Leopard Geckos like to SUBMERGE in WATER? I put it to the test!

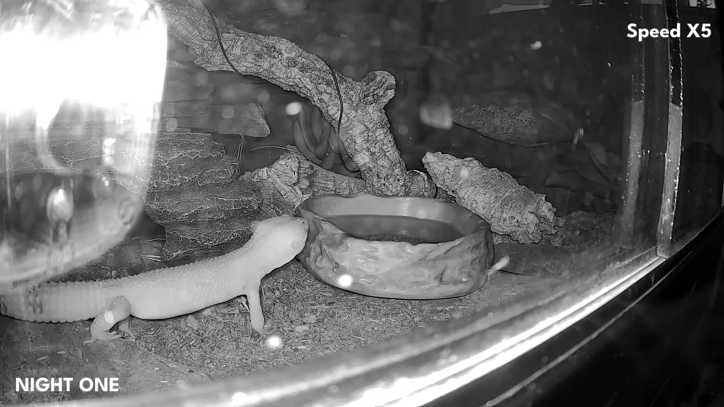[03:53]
of tongue flicking probably just trying to figure out what this new thing is i did decide to use a brand new bowl rather than one maybe i'd used with a reptile before and i disinfected i just wanted something that was completely clear of any kind of scent obviously it's gonna have some kind of scent but nothing like not like i've used a bowl with diego
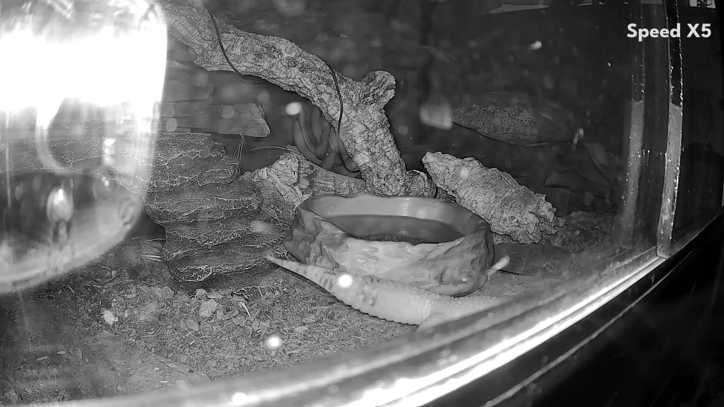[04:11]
so that has a scent of a male leopard gecko on it i didn't want any of that so this is brand new i also caught maui attempting to stick his head under the bowl so i half expected this i have seen normally with females during the summer they will sometimes dig under the bowl and this is a particularly heavy bowl so i didn't want him to do that so i did leave a gap on one side so if that curiosity got to him he could at least stick his head under but it's supported by slate so it wouldn't fall
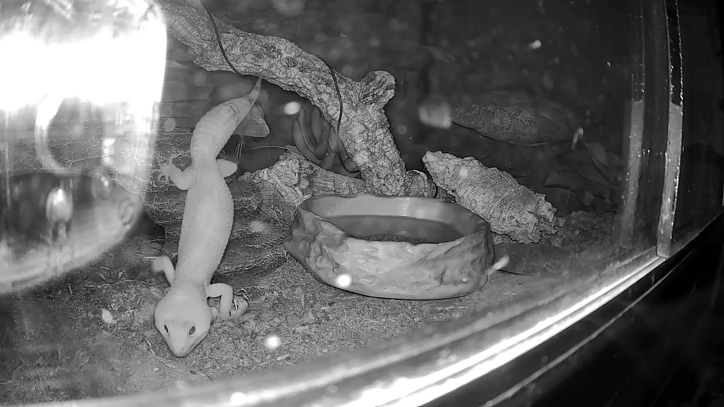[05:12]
climbing and that's if one thing i can encourage you to do for enrichment is give them some climbing opportunities i'd recommend like the cork branches something wide enough that will support them but they absolutely love it as you can see he's always kind of coming back to the bowl trying to figure out what it is but he's not drinking or climbing into it but then this happened 5 14 a.m he dipped his toes into the bowl and gave the surface